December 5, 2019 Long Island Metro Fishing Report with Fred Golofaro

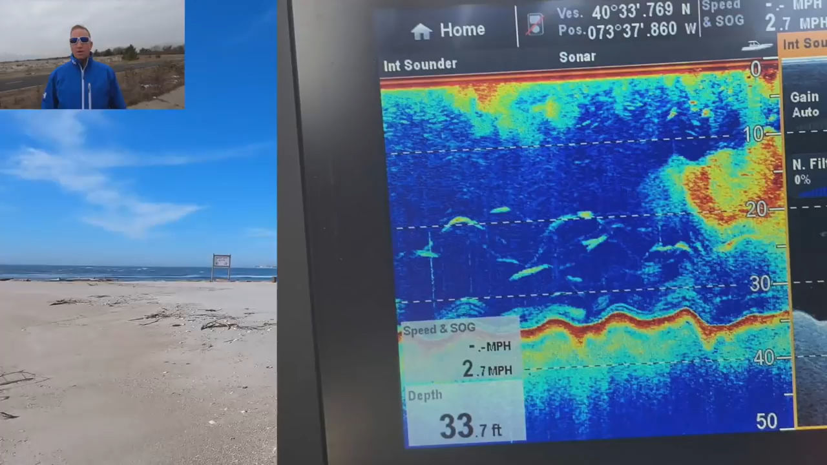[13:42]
On screen: depth 33.7 ft
With the bottom almost visible, they saw hordes of smaller fish with cows lurking below. Finally on the bigger fish, they had mad runoffs landing six bass with two 29-inch keepers, and most fish had parasites on them.